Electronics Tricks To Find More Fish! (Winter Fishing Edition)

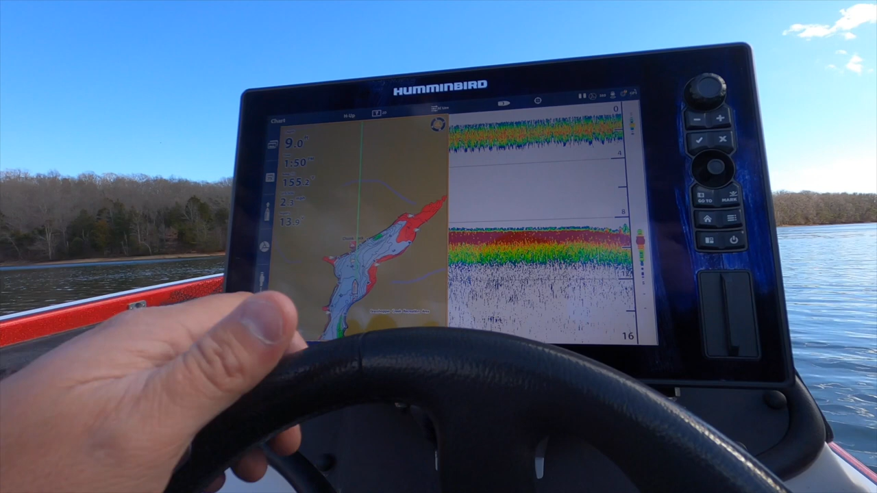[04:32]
You know, a lot of guys just like to get out and get fishing. But for me, I like to do a lot of research in the wintertime. I like to see the water level lower. I like to see what I will be fishing in the springtime because it all comes into play, uh, pre-spawn and, uh, and springtime.
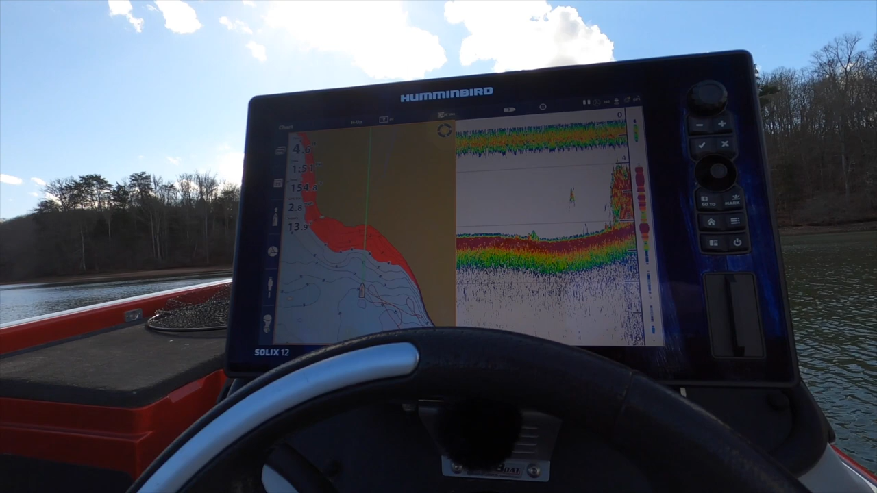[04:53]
So you can see over here that water level offset really helps out. Now I know the, uh, the safe areas and the hazard areas. Now it's not completely dummy proof, so be smart about it, but it gives you a lot more accuracy to your water depth. Now you can see right here on our 2d, this looks like grass to a lot of, uh, of anglers.
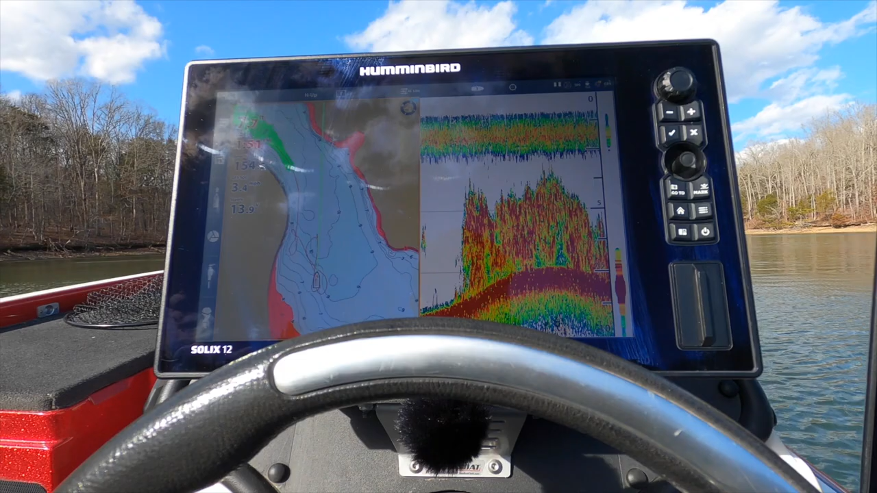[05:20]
But when you look at site imaging, let's move over to site imaging.
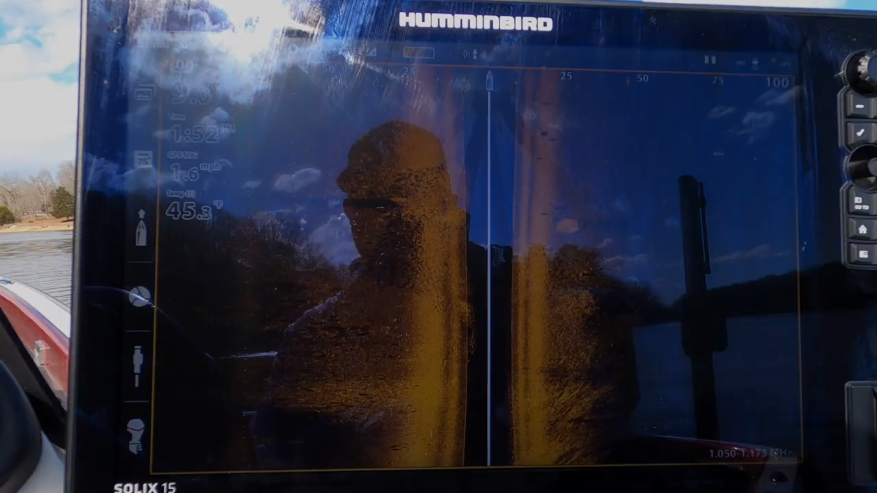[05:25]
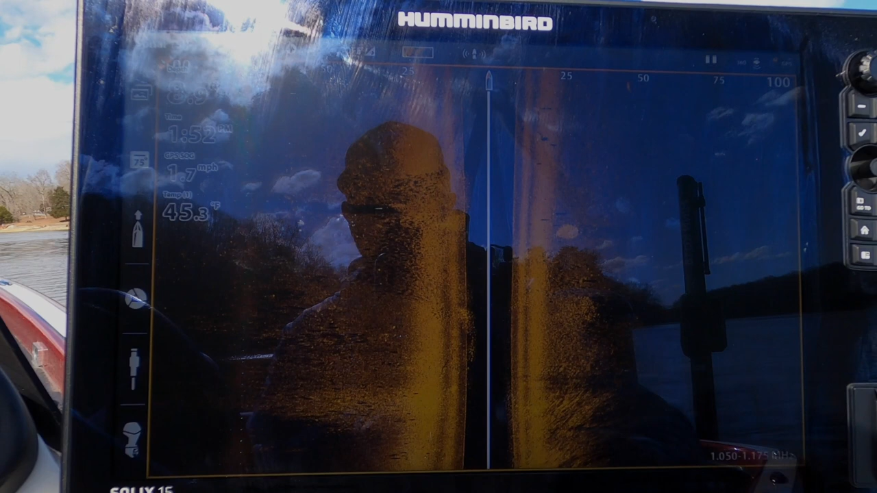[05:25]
On screen: water 45.3°F, speed 1.7 mph
You can see all these fish right here. Now these are all crappy. You've got a school of bait over here and I apologize for the reflection.
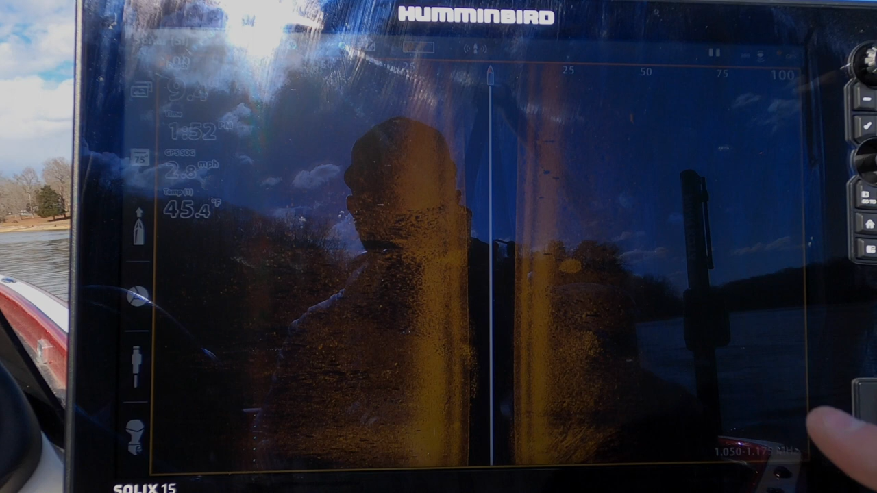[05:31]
The, you know, these units are so, so bright, but, uh, hopefully that shows up on this camera.
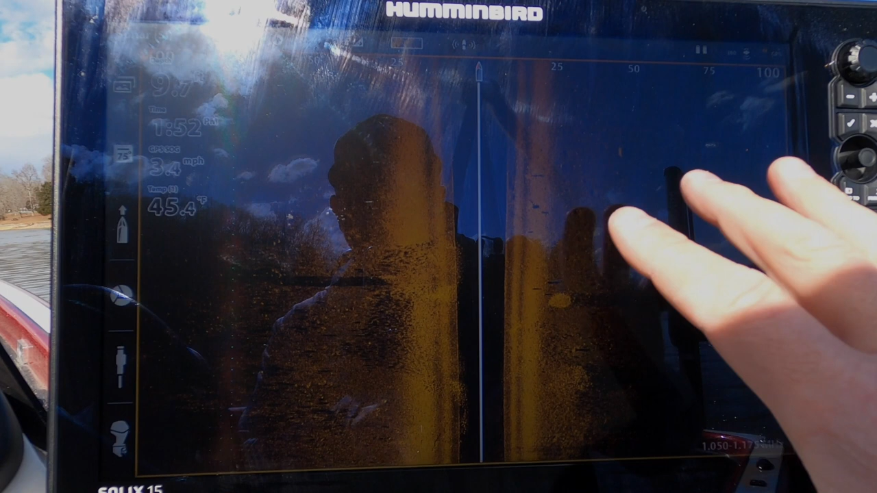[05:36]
On screen: water 45.4°F, speed 3.4 mph
It's always a pain trying to get, uh, dark enough to see the screen.
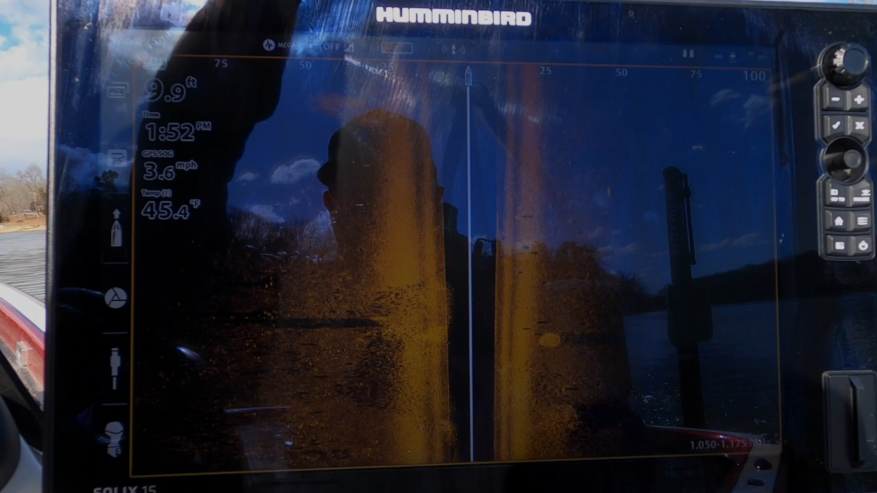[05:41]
On screen: depth 9.9 ft, water 45.4°F, speed 3.6 mph
Another bait ball over here, but, uh, site imaging is a great tool this time of year.
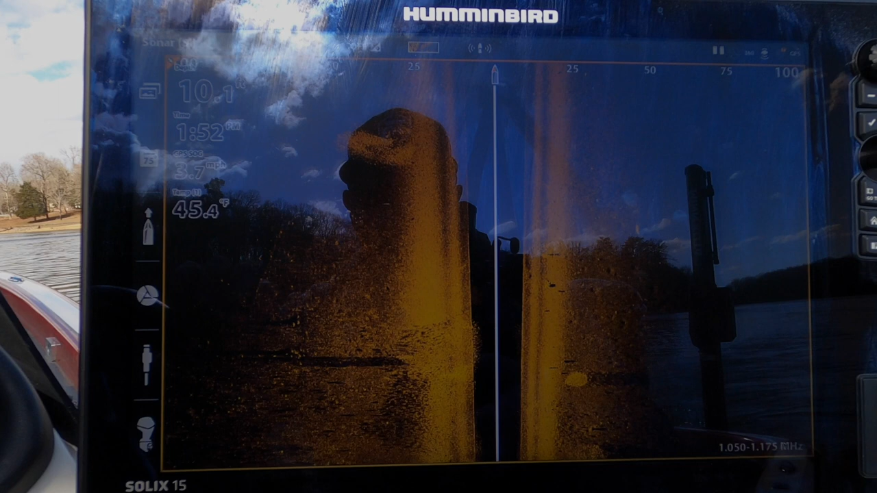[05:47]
Um, it's a great time.
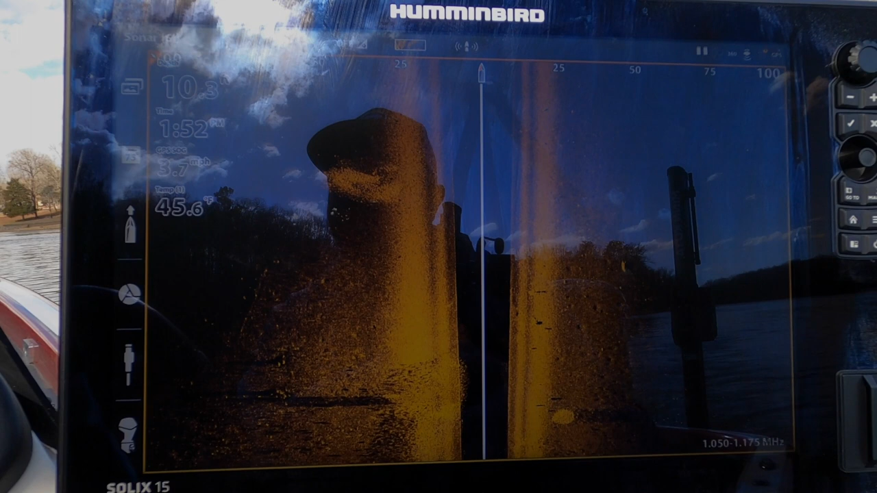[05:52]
On screen: water 45.6°F
It's a great tool every time of the year, whatever season it is. But a couple of questions that we get asked
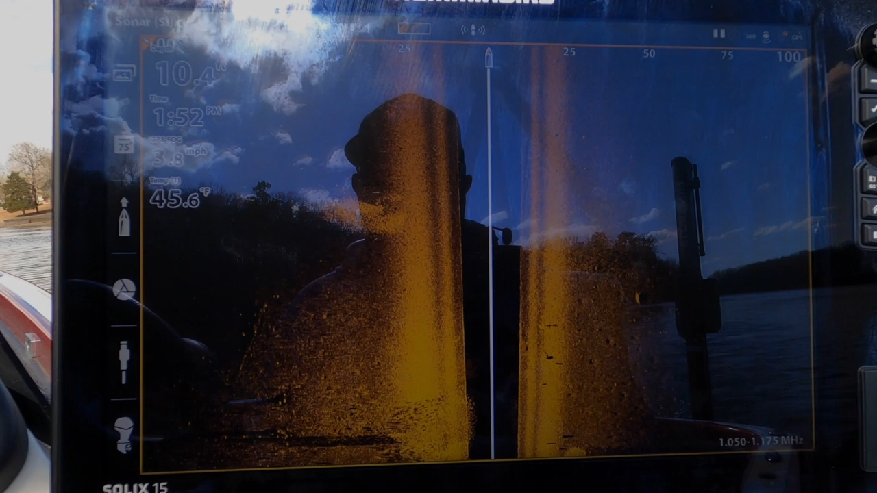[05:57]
On screen: water 45.6°F, speed 3.8 mph
a ton of, uh, one, what is this area behind the boat?
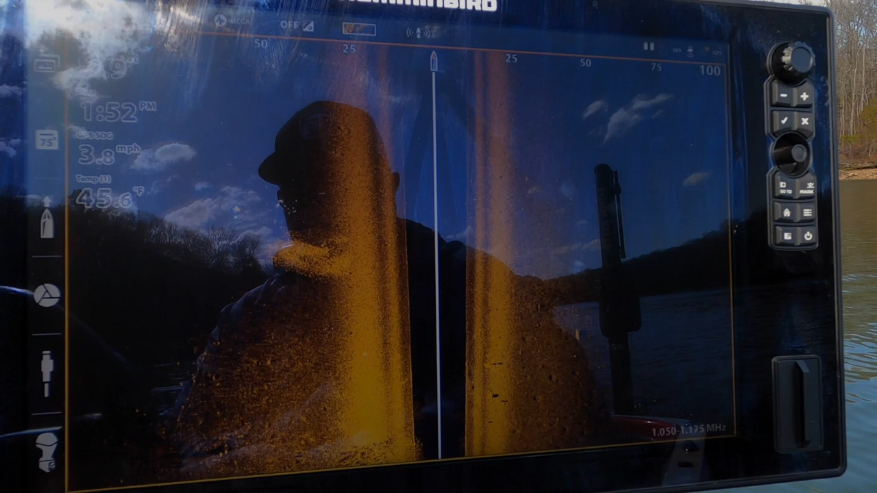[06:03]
On screen: water 45.6°F, speed 3.8 mph
And two, you know, how far away is that bait ball from where my boat is.
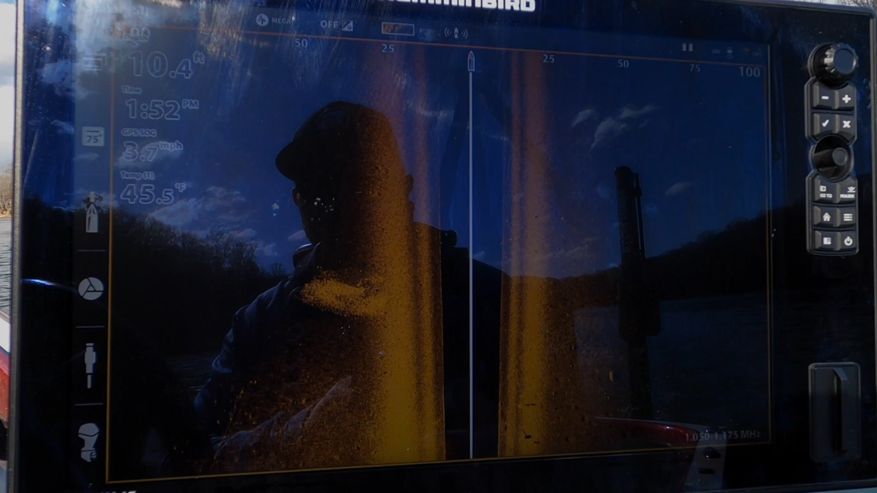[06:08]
On screen: water 45.5°F
And, uh, two tips for you.
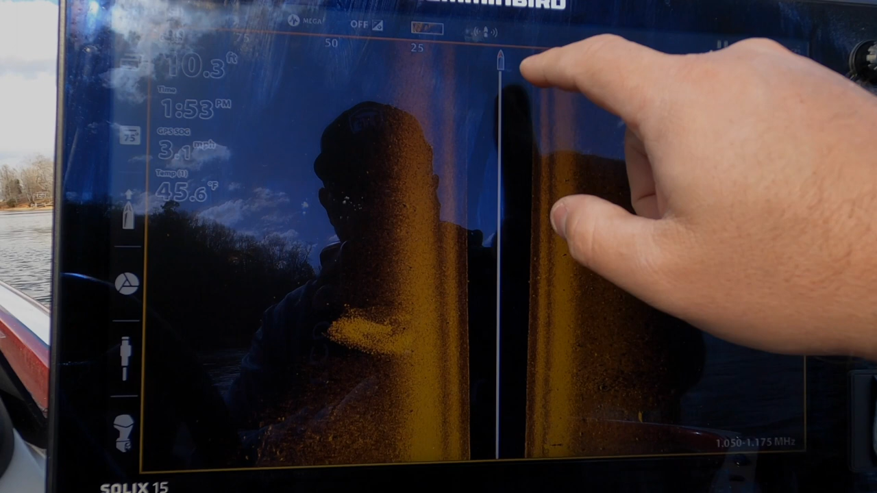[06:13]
On screen: water 45.6°F
The first tip, if you want to measure this, I just hit the check mark over here and hit ruler. Now I can click the back of my boat.
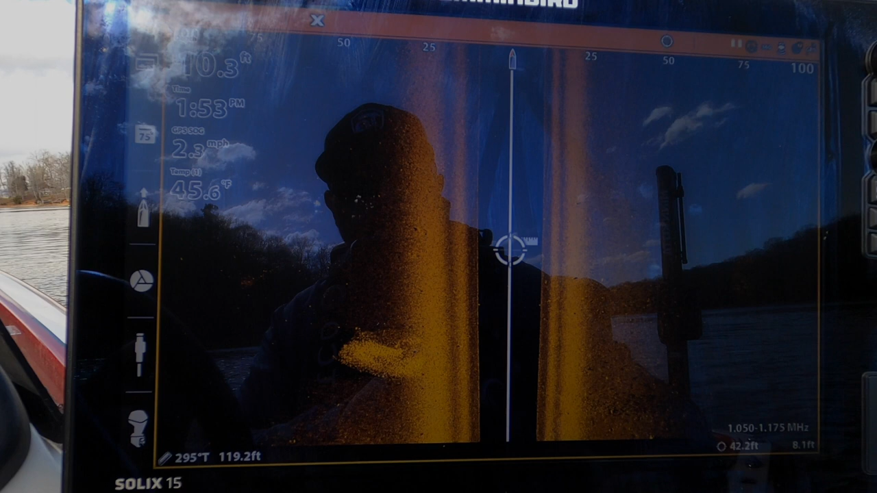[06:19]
On screen: water 45.6°F
That's what that is. That's the back of my boat. And now I can click that way point or that school of bait right there.
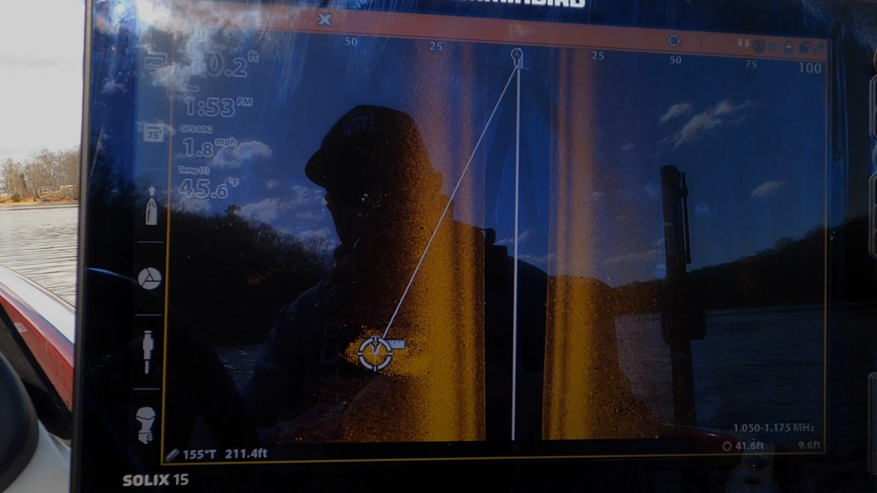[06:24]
On screen: water 45.6°F, speed 1.8 mph
It could be a rock pile. It could be a tree. And this tells me right here that it's 211.4 feet behind away from my boat.
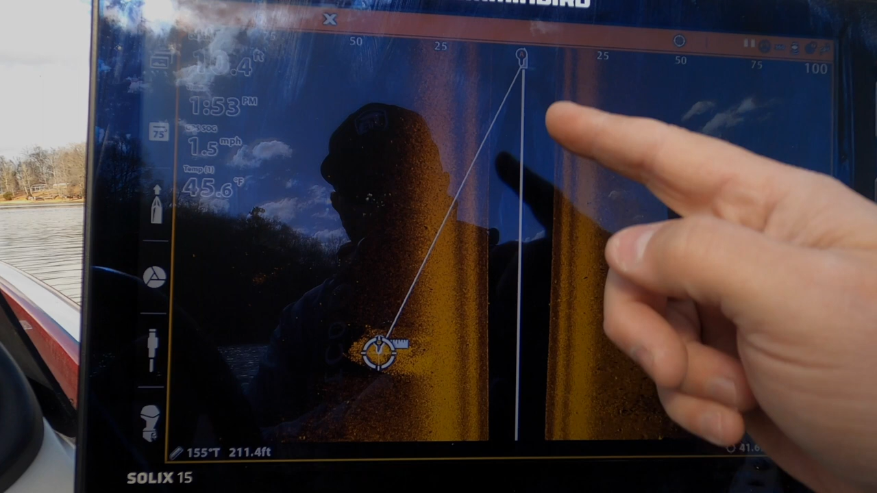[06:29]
On screen: water 45.6°F, speed 1.5 mph
So you can't always, uh, just guess the range from that item that you want to see or fish from the back of your boat,
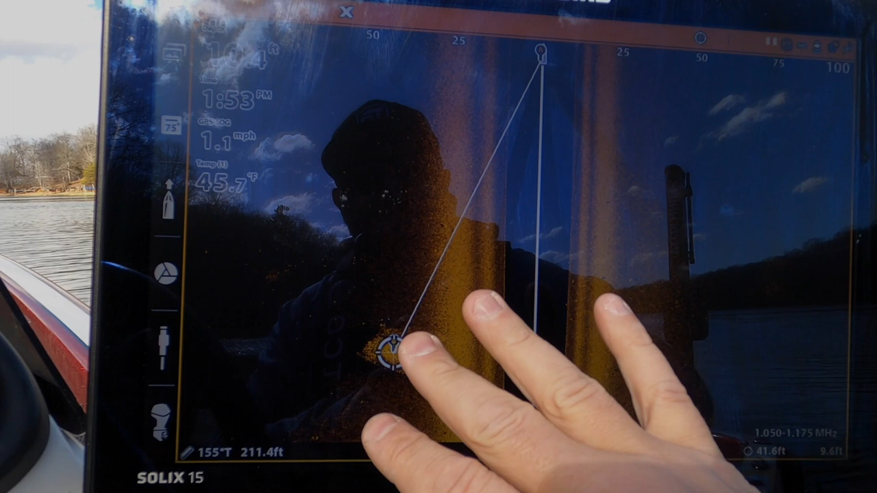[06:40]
On screen: water 45.7°F, speed 1.1 mph
because it totally depends on how fast you are idling, how fast you're, the boat is moving.